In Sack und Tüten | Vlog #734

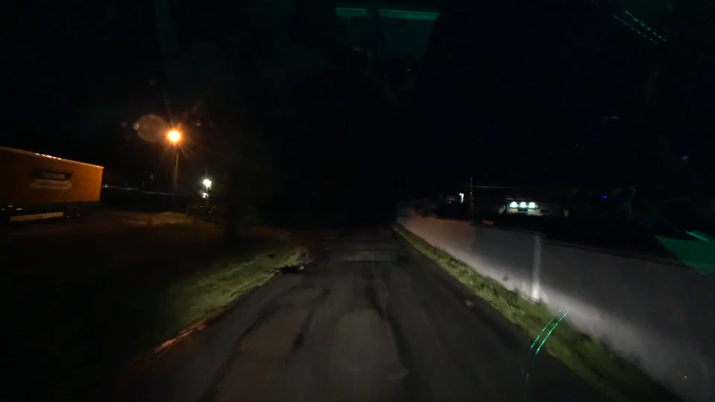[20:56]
Der hat gerade da rein rangiert, wo ich auch hin wollte.
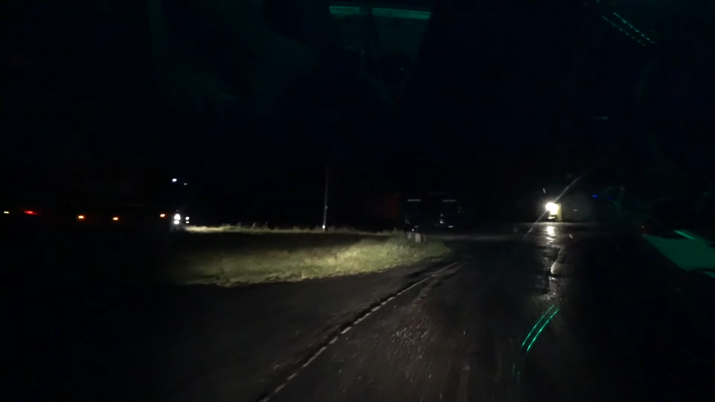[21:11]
Naja, gut. Macht nichts. Und dann drehen wir hier einfach und stellen uns hier auf den Berg.